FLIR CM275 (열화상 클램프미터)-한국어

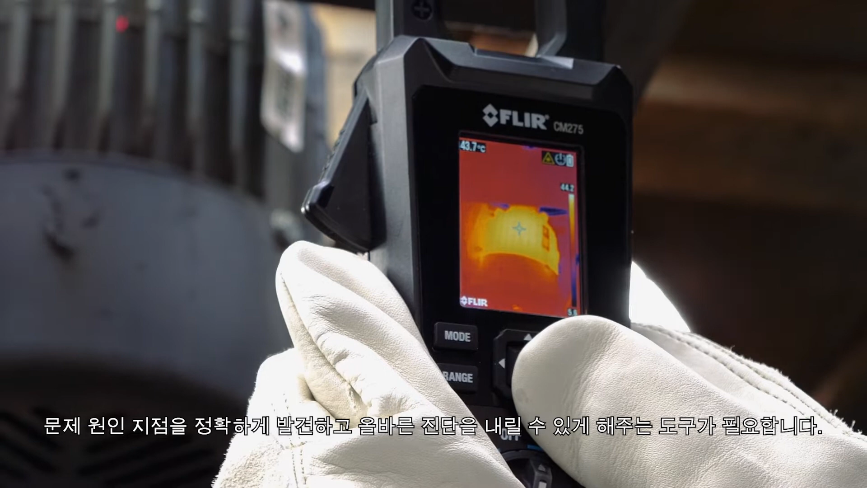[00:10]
Introducing the FLIR CM275 IGM Clamp Meter with Data Logging.
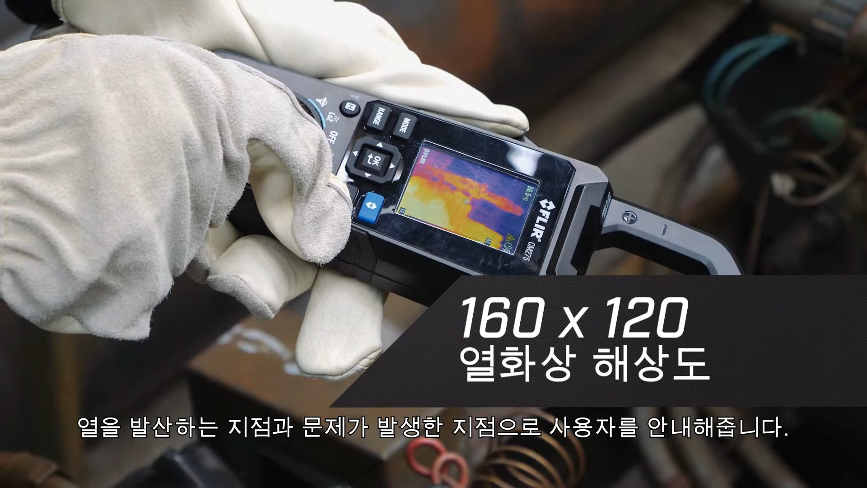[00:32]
hot and guides you to the precise location of a problem. This means you can check for live connections safely.
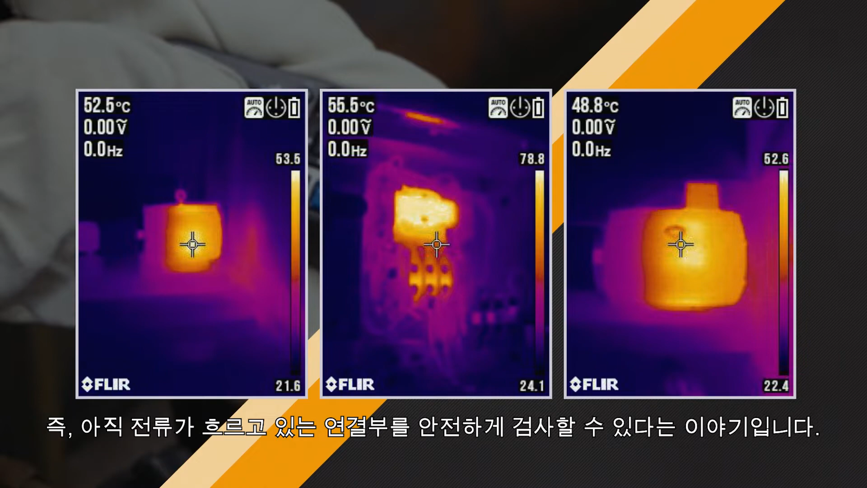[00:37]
The built-in laser helps you target trouble spots,